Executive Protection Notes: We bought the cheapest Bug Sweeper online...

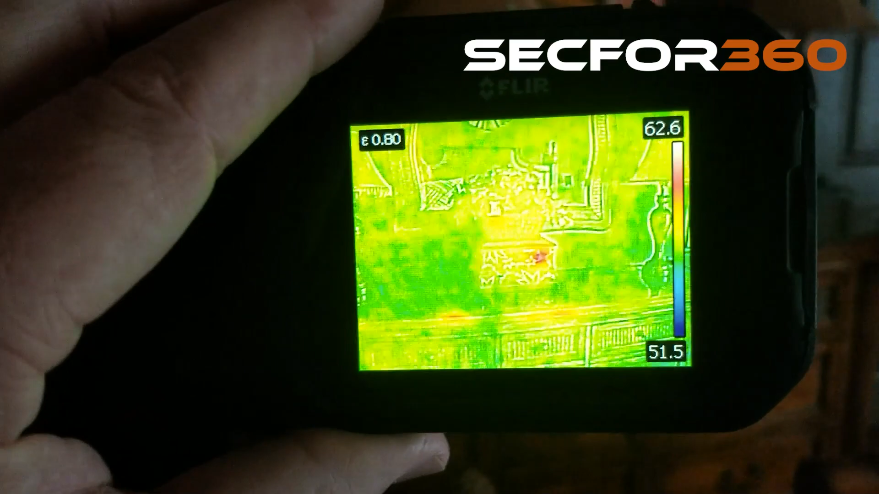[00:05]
all right so here we go this is a fleur camera these things cost about two three hundred dollars and you can see that heat plume and that chest on the dresser so what you're doing is you're scanning the
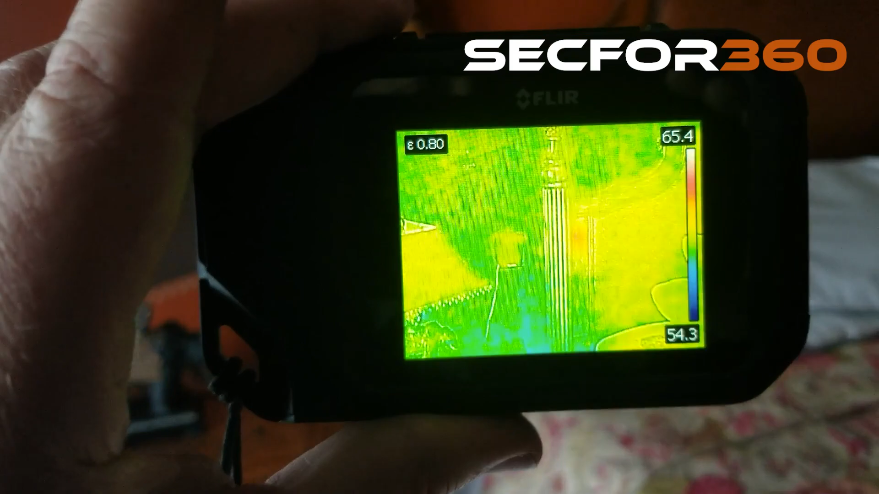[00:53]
this is like two three inch thick wood and uh got the heat plume going through there we know
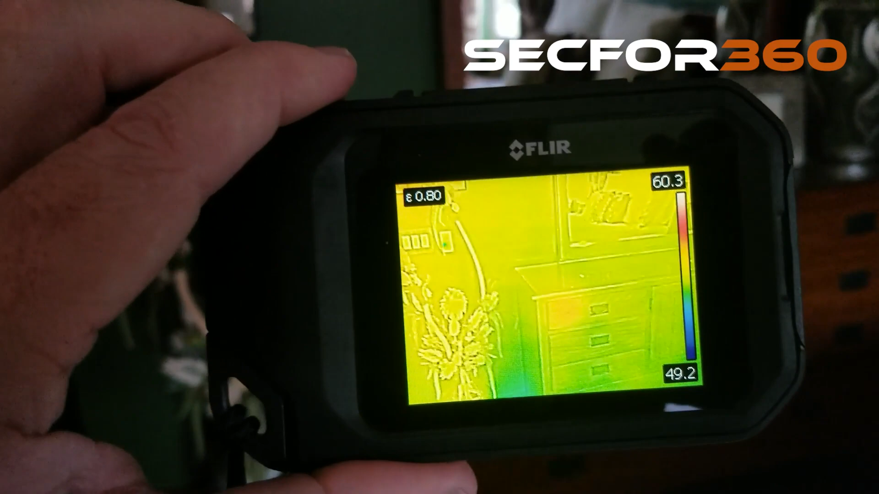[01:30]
key areas you can scan walls you can scan whatever you want and you'll get the same type of heat plumes